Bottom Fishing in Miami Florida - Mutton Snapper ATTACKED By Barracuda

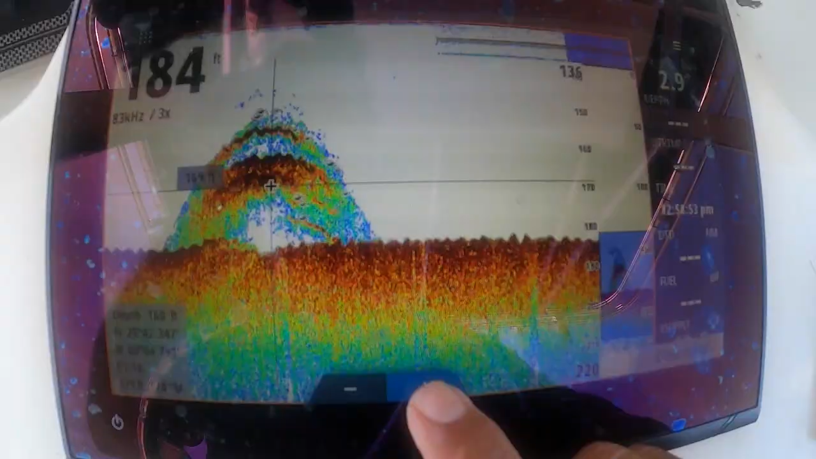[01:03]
On screen: depth 184 ft
real nervous when I got to the bottom assuming
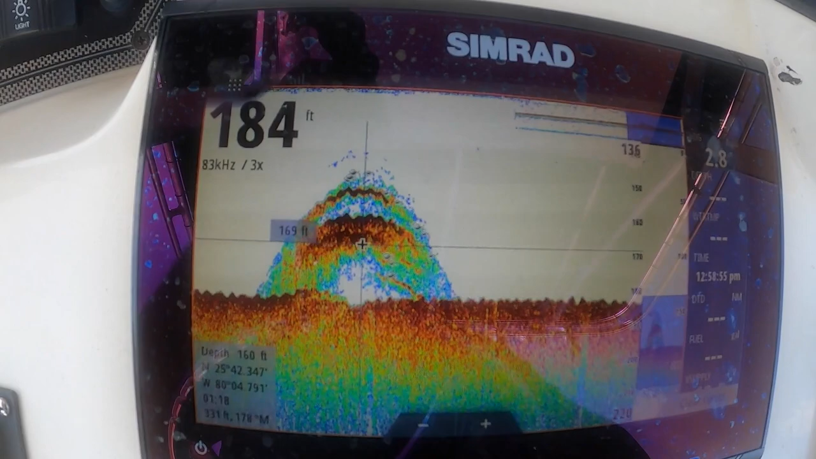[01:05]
you just saw some schools of fish or something got a bunch of nice wrecks coming up on the spread here